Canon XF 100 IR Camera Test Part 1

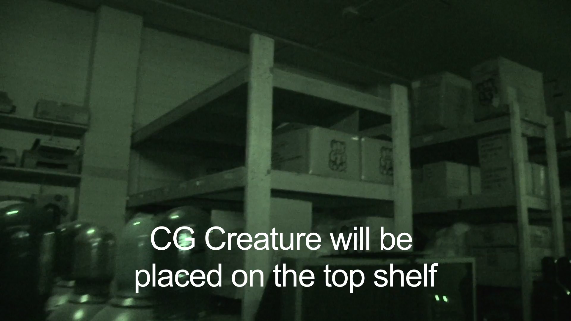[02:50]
so we're back on the sticks again I'm just gonna walk down
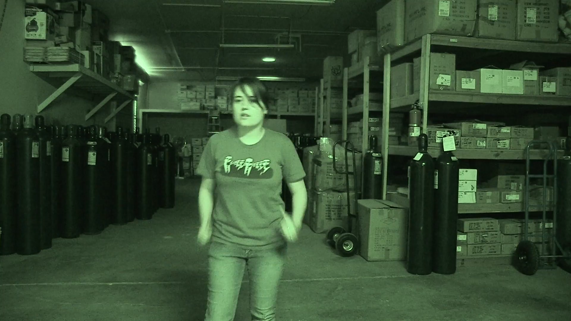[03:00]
and walk back just see I can see how the lighting effects flesh tones this is a green the military desert camo is the digital camo now so it's a lot lighter than this but you know infrared it's still cool so there's my quick dirty person in the
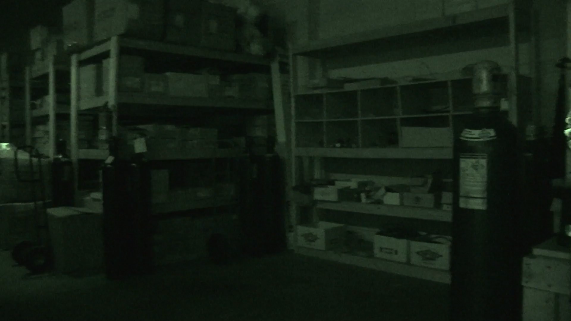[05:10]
in from one direction and directly above not bad but maybe not necessarily what I want although I have no problems forcing a grip to go on top of the roof to shine light down there
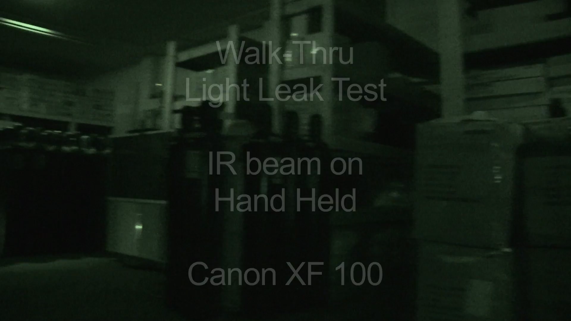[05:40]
doing this kind of quick here
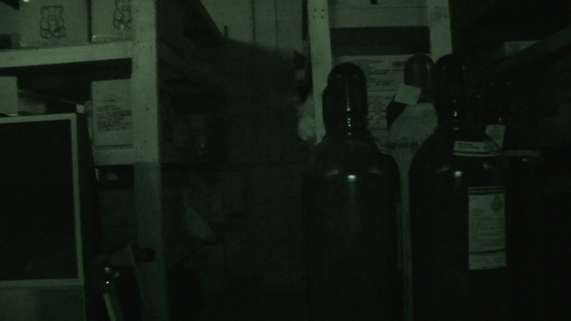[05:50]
because you know when I have the troop guys in here they're not going to be moving too slow oh and that AC is just wonderful
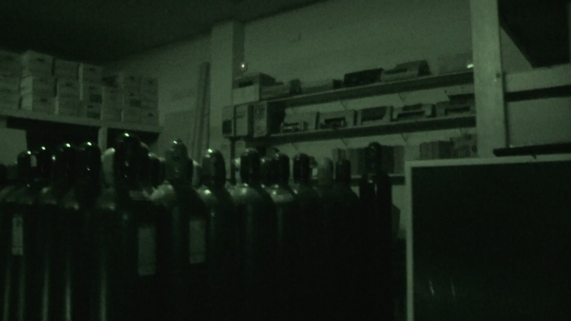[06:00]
those wonderful tanks in that pool of light I look up maybe the cattle jump from there scan back that way you can see how the light leaking from the rolling shutters really affects the image and even in the LCD I can see a lot of rain but still in the mid ground
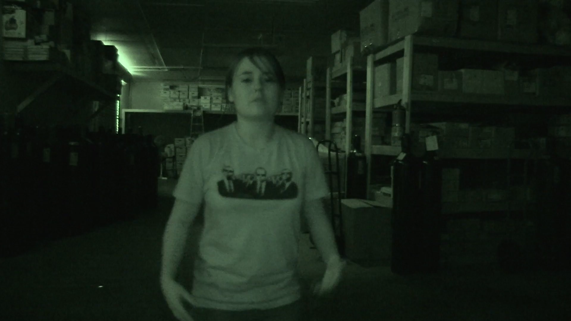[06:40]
and from the doors but this gives you a general comparison in the daylight time using natural lighting using the infrared beam that's provided what the camera is doing the rain and how generally nasty it looks and whether or not it can provide me with enough contrast to be able to track this room I'm gonna do a walk back and forth just so I can see what I look like with the infrared beam rocking to and fro so I can check flesh tones and different colors and see how that's going to affect my image so bear with me
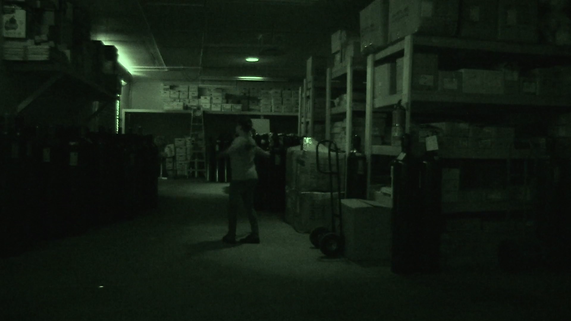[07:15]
okay so now we have the infrared beam covered with gaffers tape big drastic difference when it comes to things in front of the lens for my specific purposes I probably do want the infrared beam just because that would seem more practical and legit for cinematography purposes on the other hand you might want to block it
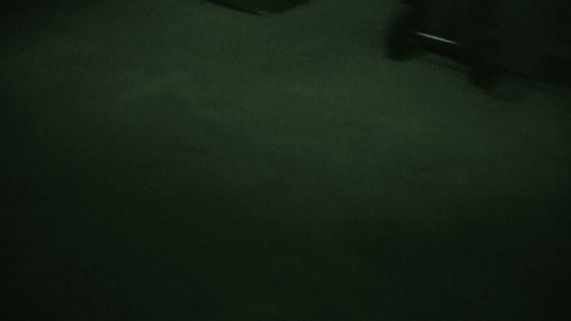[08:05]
you can see how well it does section off the light and how quick it falls off
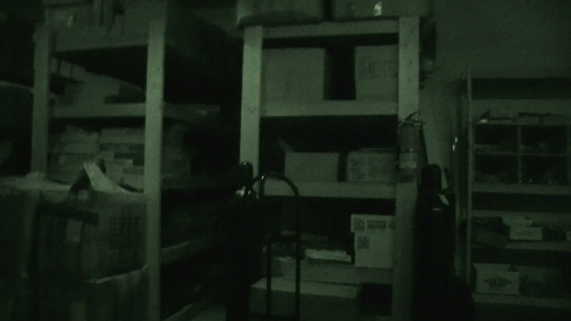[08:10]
especially without that infrared beam blasting you can tell by the the areas in between the shelves here tend to drop off much quicker which for me is a much nicer effect the downside to that is is I also don't seemingly get as nice of a hit off the tanks as far as their highlights go but that is
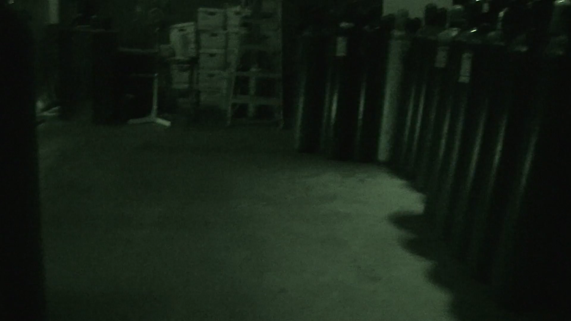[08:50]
there and again you can see how this works well with just a little bit of light peeling through